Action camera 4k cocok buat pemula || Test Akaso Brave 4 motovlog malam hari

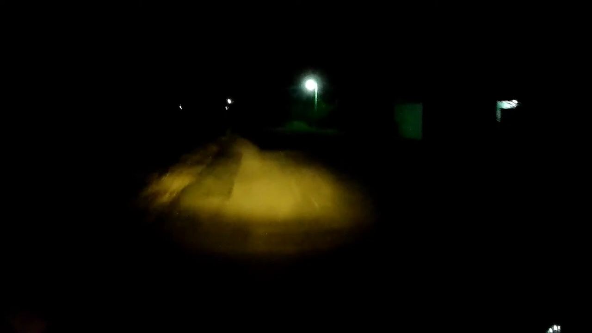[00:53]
oke ini cuman ngetes-ngetes aja nih gimana ini kalau aku pakai malam hari ini hasilnya masih bening enggak
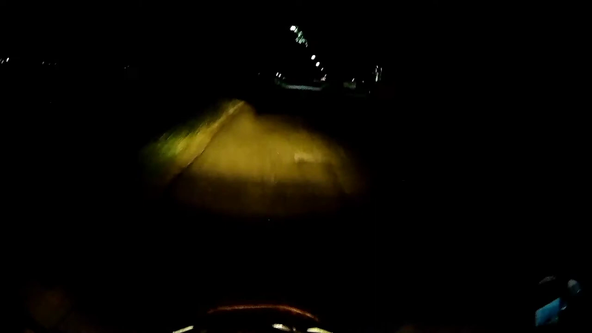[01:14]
gitu ya kita nanti lihat hasilnya bersama-sama kalau tadi siang lumayan lah ini masih settingan yang tadi siang lho Bro 1080 per
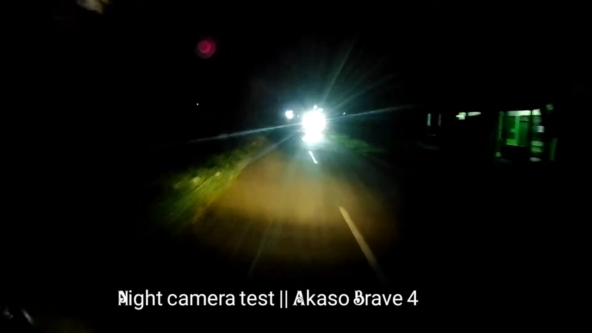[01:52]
hasilnya nanti kalian nirai sendiri ya ini suara kalau kaca dibuka seperti ini kalau kaca ditutup pasti lebih jernih berhubung kacanya ini kacanya hitam penerangannya kurang bro jadi aku buka demi keselamatan
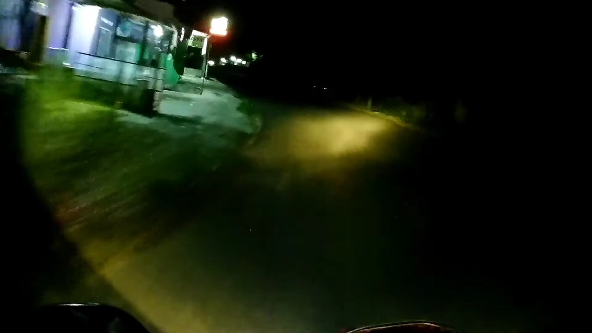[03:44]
pencahayaan kurang bro sini tapi disini nih udah
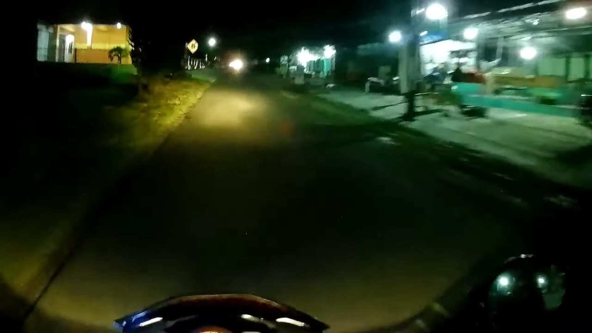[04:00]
terang lagi nih ini SMK satu satu apa ya juwiring apa termasuknya merisen ya orang paham bro
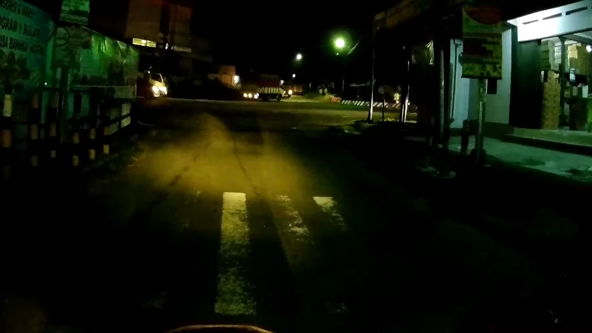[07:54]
ini ya suasana terminal though nah ini kalau truk yang mau lewat sana itu lurus belok ke kiri yang pulang ke Solo kalau yang
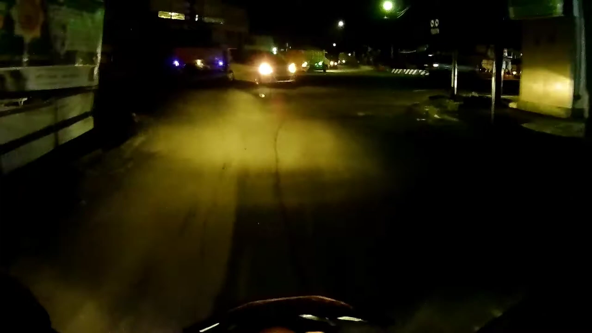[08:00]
mau lurus biasanya ngirim ke daerah-daerah situ tapi dia harus Oh istilahnya itu intai jin lah
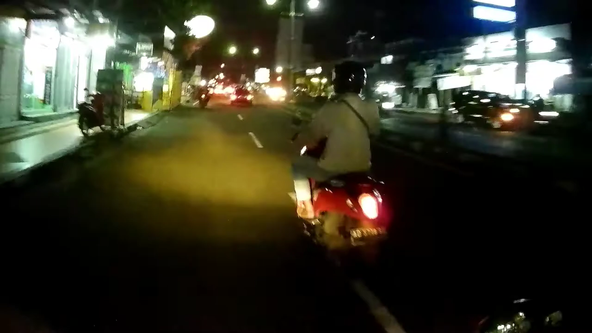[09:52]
ke para ruguh bahwa Meren memang sambil ngetes aku mau belok ke kanan nih nih
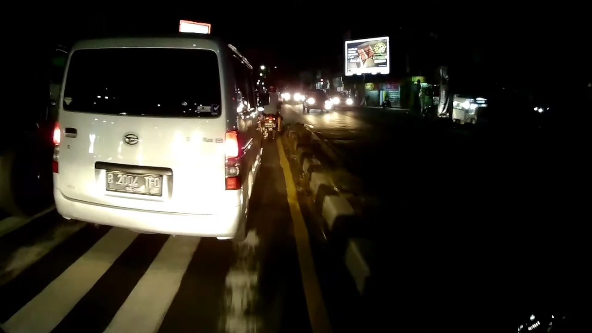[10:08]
aku mau belok ke kanan sini bro biar nunggu yang sana merah dulu lampunya kita baru masuk patuhi rambu rambu rambu laru rintas nah ini Oh sana udah Oh belum belum demi keselamatan juga oke ini udah merah bro masuk
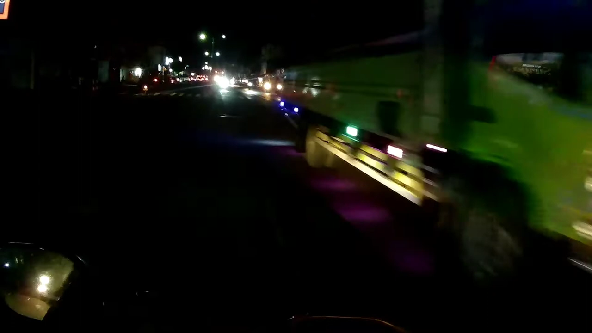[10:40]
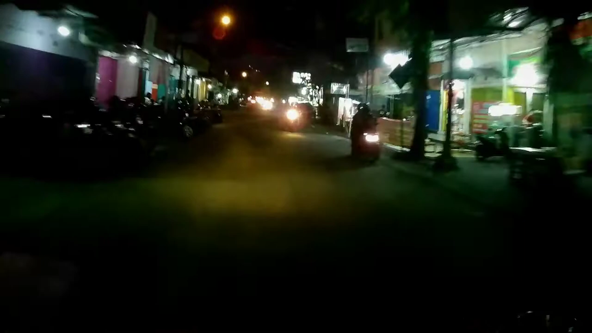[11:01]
ini dia toko-roko nya paling rame